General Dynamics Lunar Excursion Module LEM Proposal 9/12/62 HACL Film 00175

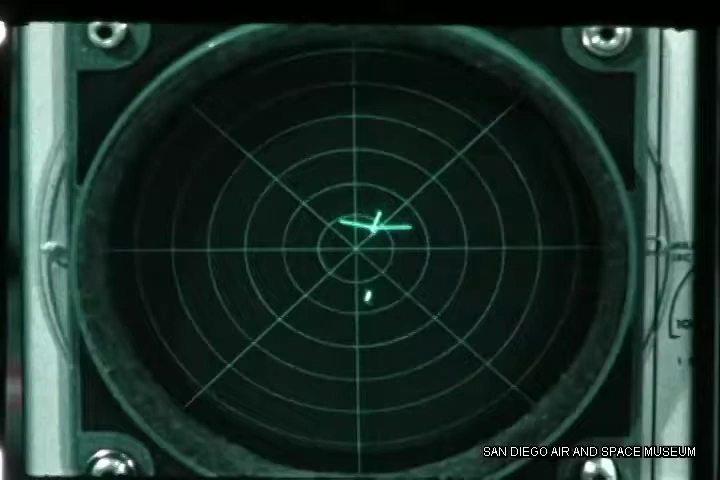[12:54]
The seemingly simple matter of visibility of being able to identify a second vehicle in space could pose problems during rendezvous and docking.